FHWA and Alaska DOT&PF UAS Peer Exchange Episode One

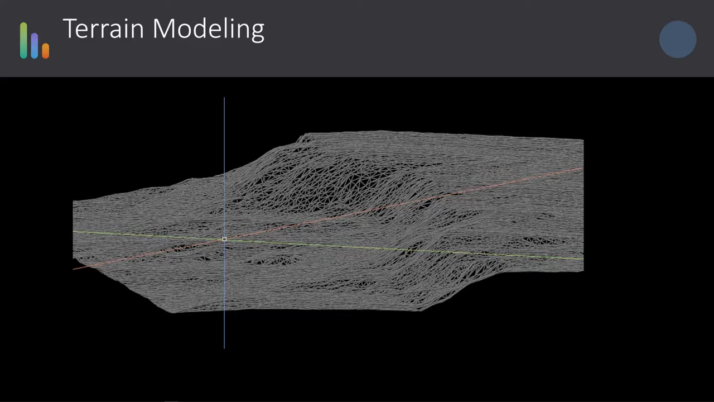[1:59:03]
It takes some work in different point cloud softwares to make sure you're cutting vegetation and other features so that the terrain comes out correctly. But there's a huge value in automating some of these processes so that you don't spend a lot of time manually managing your terrain modeling. So 3D mesh models, this is,
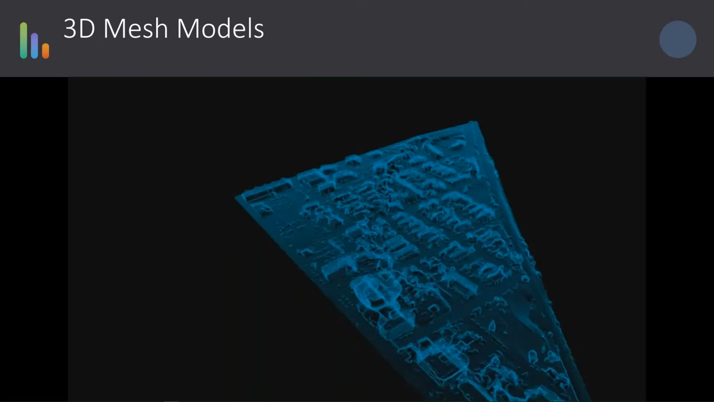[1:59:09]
depending on your applications, what you're using this for, a valuable tool for asset management and visualization.
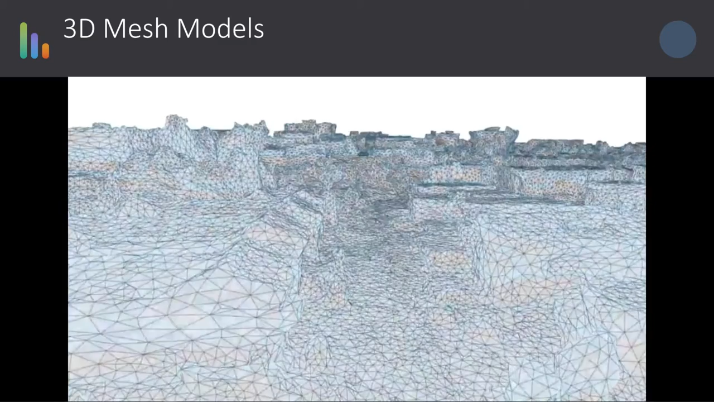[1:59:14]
You'll see in this one, this is from a UAV from an EB and the side, the obliques of the buildings, we didn't capture those in this. So you see the mushiness of drone data on the obliques of those buildings. There's processes to fix that. It wasn't our main goal because we were looking at terrain and utility infrastructure on this one. But you can definitely see the differences in quality there. And the mesh model provides a lot more export options and functionality
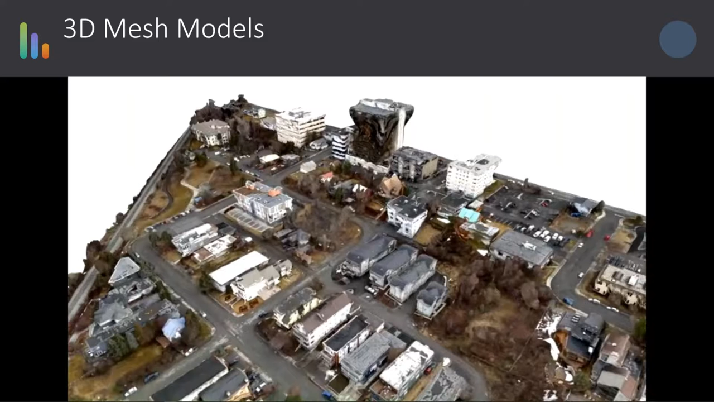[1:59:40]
and streamlining into some other softwares that you might not get from point cloud data or traditional orthophotos. And this point clouds and classified data, this is one of where a lot of the progress has been made in the last several years on processing data, is the point cloud extract from UAVs is really high value to us because it gets all the three dimensional data you get. Now processing point clouds and photogrammetry has more challenges.
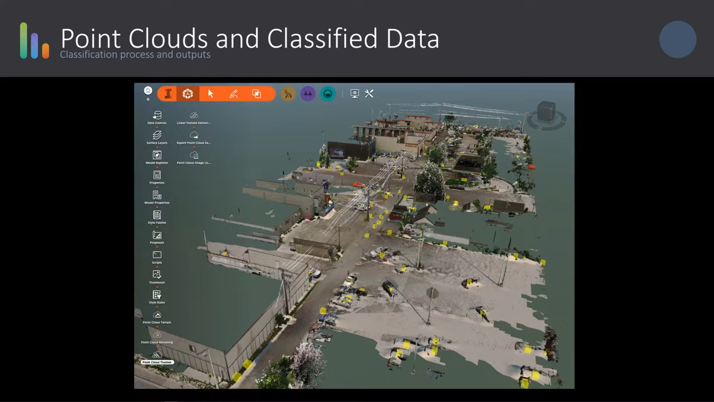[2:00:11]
This is where the LIDAR data really shines because the quality of the data and the crispness of the data allow automated algorithms to do a better job of automatically extracting features. So this is automatic feature extraction where you can identify cars, buildings, vegetation, poles, overhead conductors, and you can build some of these algorithms out and tweak these to get better data processing.
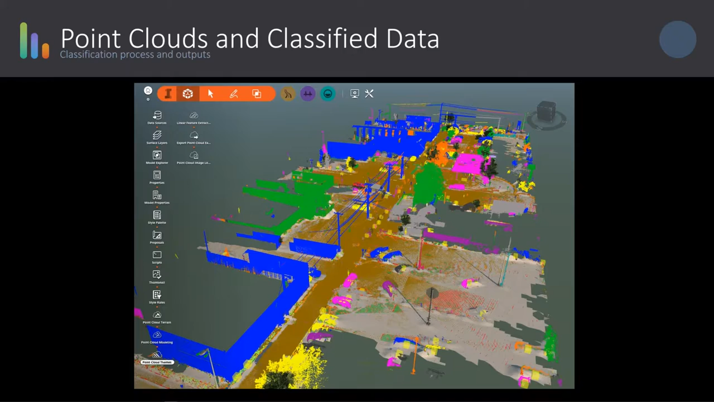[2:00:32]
And the way we use that is we will run our classification and there's some other ways to do this to streamline this process, but a lot of this you need to pay attention to your point clouds don't just trust the data to work. We vet and look at and verify this so we spend a lot of time assessing what our extraction has done and looking to make sure that it isn't just picking out a street light pole and classifying it as a car or a person.
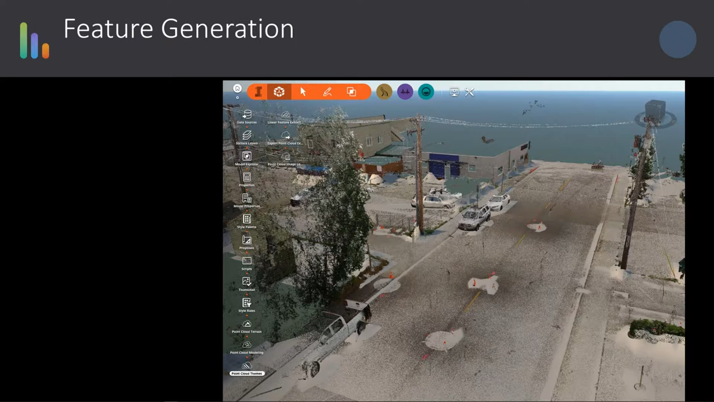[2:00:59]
You know, we walk through this data and look at it and compare it to make sure that the extraction process is working well. But the feature extraction process is fairly successful. Once you have auto classified data and on some of the point cloud software, you can extract those individual classified points and apply them into other data sets and other softwares.
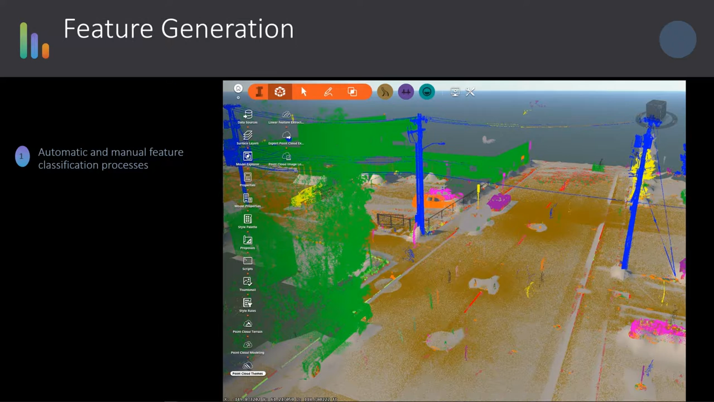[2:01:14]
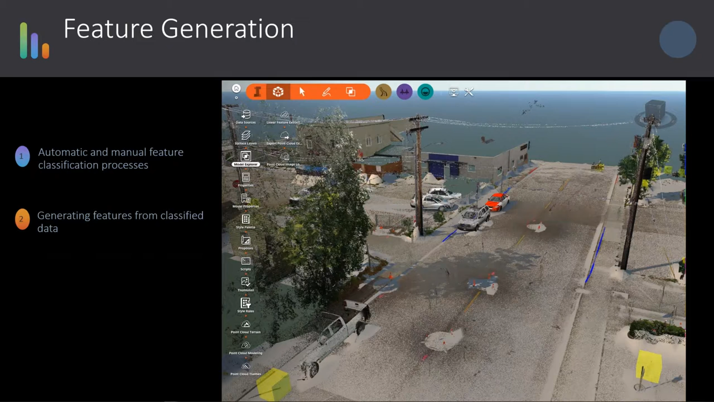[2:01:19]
And once you have classified the data, you can generate 3D features from those. And then those three dimensional features can be standalone objects.